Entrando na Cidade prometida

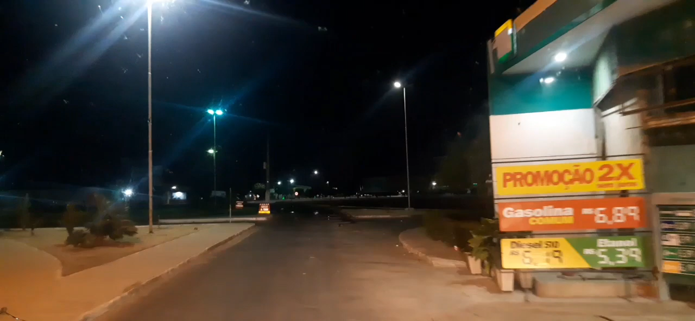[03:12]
Ok? Por aí vamos nós, galera. Tudo molhado aqui. Deu um aguaceiro aqui.
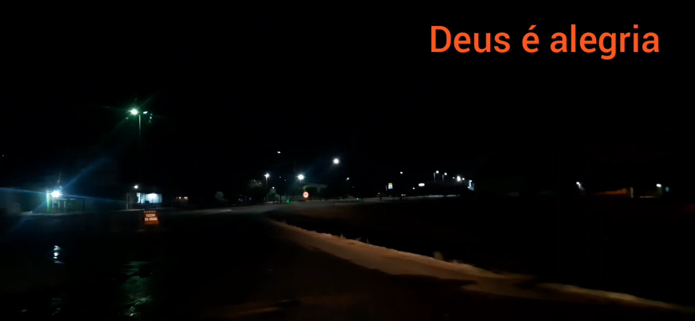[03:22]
E o trecho está interrompido. Vamos diretamente por aqui, né?
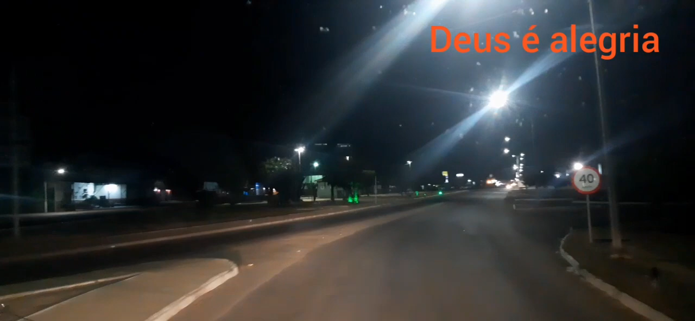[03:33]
Passar pelo centro de Juazeiro, Bahia, galera. Tá limpado aqui no para-brisa, né?
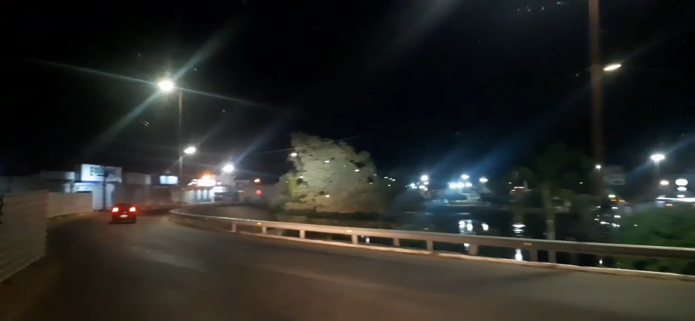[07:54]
Aqui da nossa retaguarda, à direita tem um parque aí. Tá de noite ainda, não tava bem para visualizar, né? É um lugar bonito, quadra de esporte, piscina, os pés de árvores, bem iluminado.
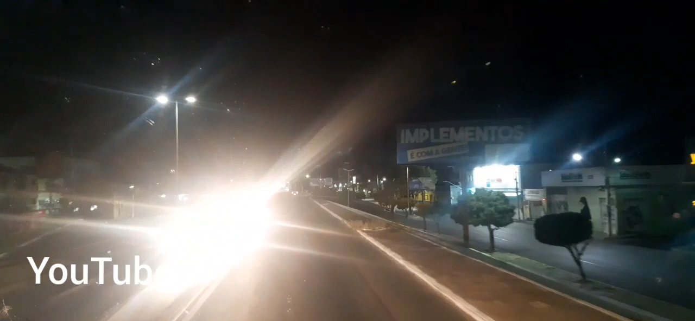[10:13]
na ponte, na cabeceira da ponte do Rio São Francisco. esse rio maravilhoso que banha o Vale do São Francisco. Aqui no sertão baiano e sertão pernambucano,
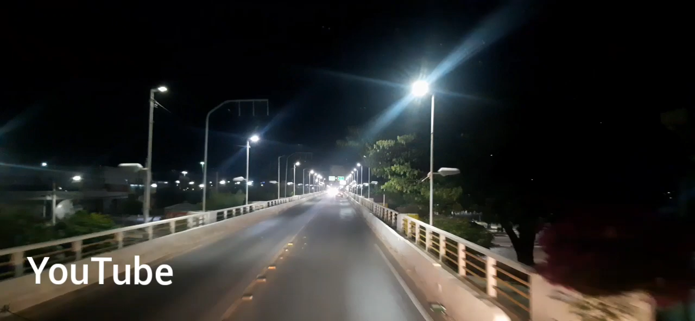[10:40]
agora chegamos aqui nesta linda ponte. A ponte é o que liga, viu, galera?
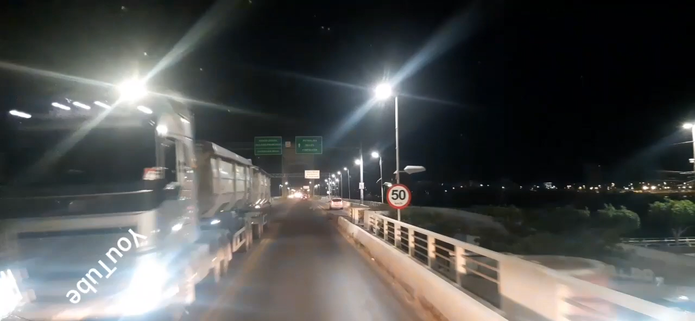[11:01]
Já tá tendo trânsito, né? Aí o bambu gema aí durante o dia, galera. No horário do pico mesmo.
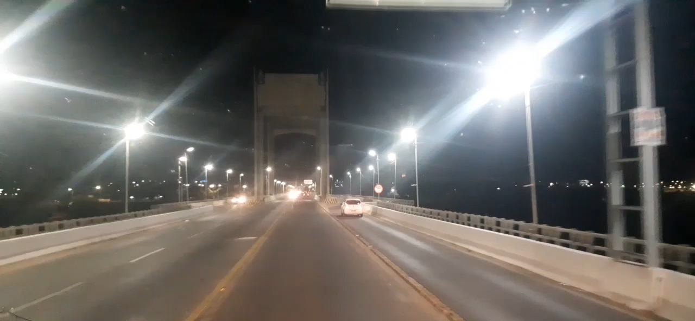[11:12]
No horário do pico, aí você vê carro aí, ó.
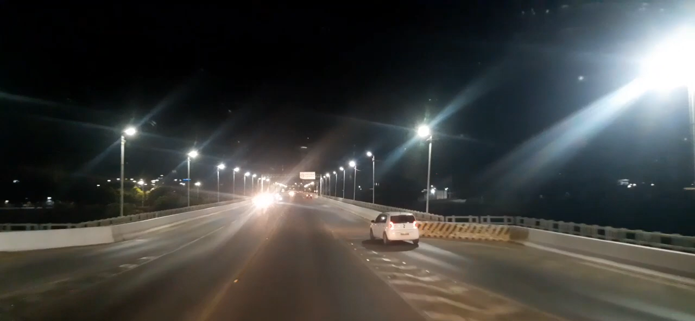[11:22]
Não dá pra mostrar o rio, né? Que tá de noite, mas quando for na volta eu mostro pra vocês, galera.
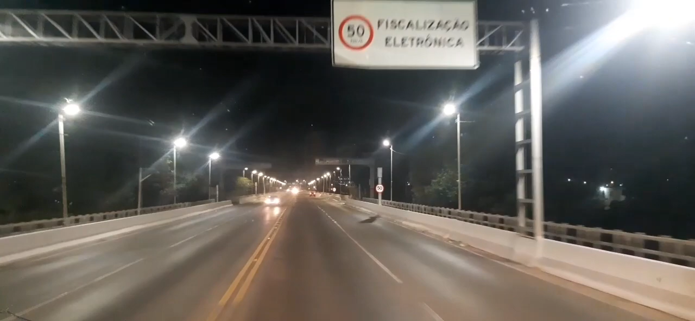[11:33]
km toda monitorada aqui a ponte. Estamos na parte que liga Petrolina. Eu vou pela principal mesmo, galera. Que eu inventei de cortar por aí por dentro, tava um show que deu trabalho para sair.
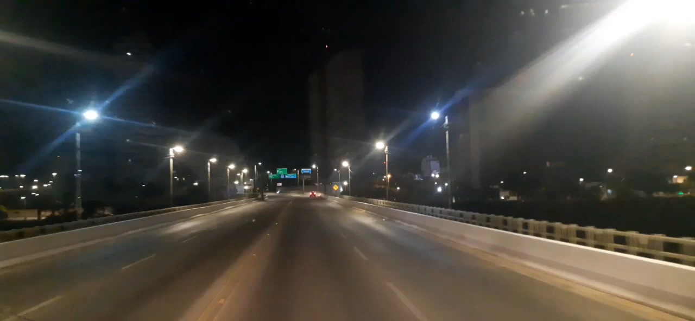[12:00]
É melhor ir pela principal mesmo, hoje é domingo. A galera tá tudo aí se divertindo, muitos carros de só muito show aí na cidade de Petrolina, que é a cidade grande, né? Então vamos por aqui, passando o viaduto. Viaduto do Barranqueiros.
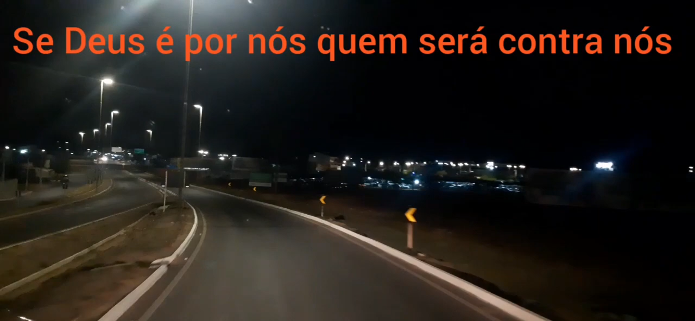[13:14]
Essas horas da madrugada o trânsito é pouco, é mínimo, que tá nascendo um novo dia de domingo, né, galera?
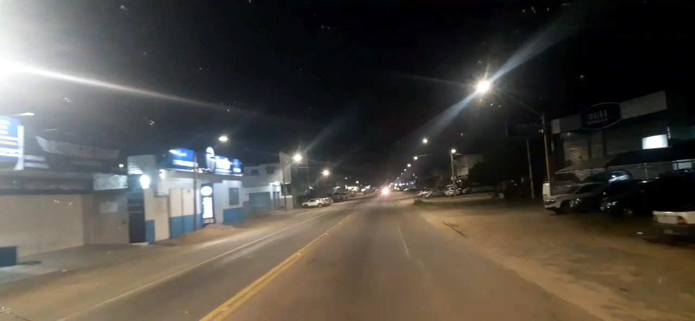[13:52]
grande avenida aqui tem muitas casa de carros, revendedora de carros, pé de breque, caminhão, tudo vendo aqui. Muita revendedora de carro aí, a máquina, nossa retaguarda à esquerda, concessionária, revendedora de carro aqui de Petrolina.